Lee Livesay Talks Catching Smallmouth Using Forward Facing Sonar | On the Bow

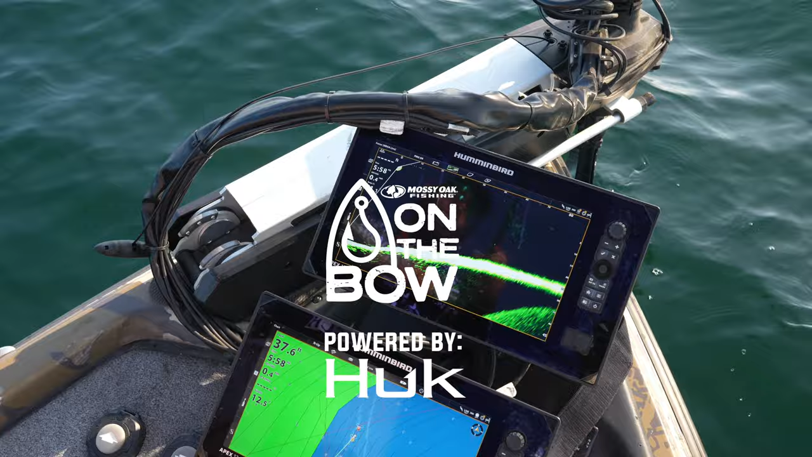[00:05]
And we got him. And it's a-ticking. You know, every bass boat nowadays has forward-facing sonar on the bow of the boat.
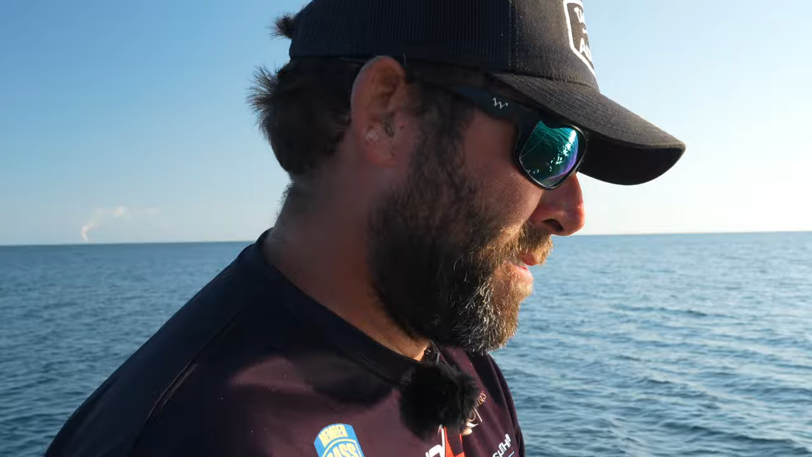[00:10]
We're out on beautiful Lake Ontario. You know, we're throwing a drop shot to him.
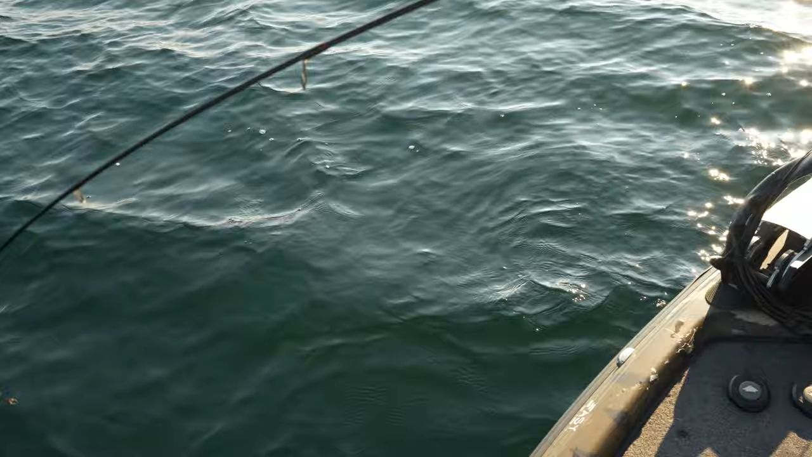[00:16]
But I'm utilizing my Humminbird Megalive forward-facing sonar.
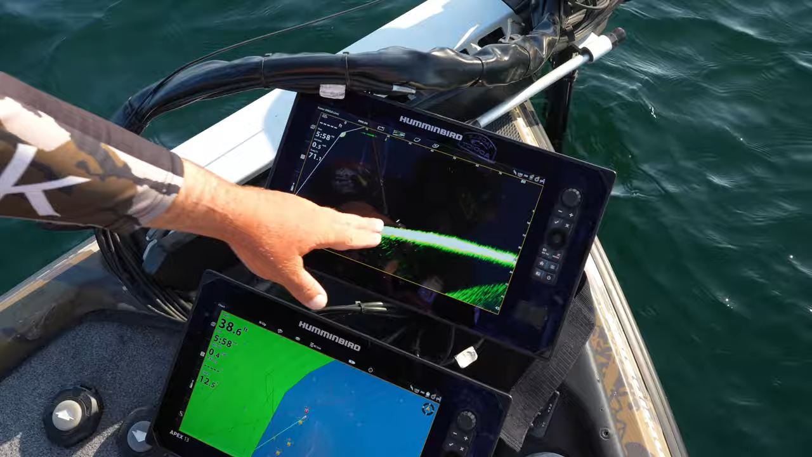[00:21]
All those fish, I was watching them, you know, 40 foot out, swimming towards the boat, and ended up dropping down on them right before us. And it's a great big one. See, that's my bait dropping down there to them right now.
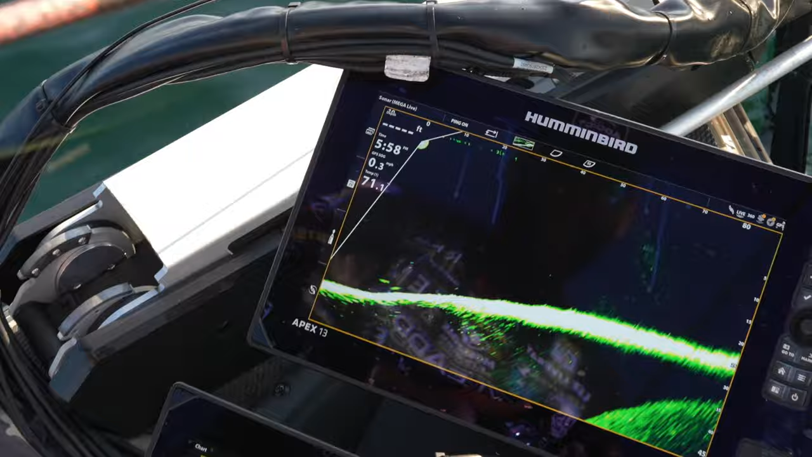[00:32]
They see my bait. He's swimming over to it. That might be a five-pounder. There she is. What a beautiful fish. It's so much fun.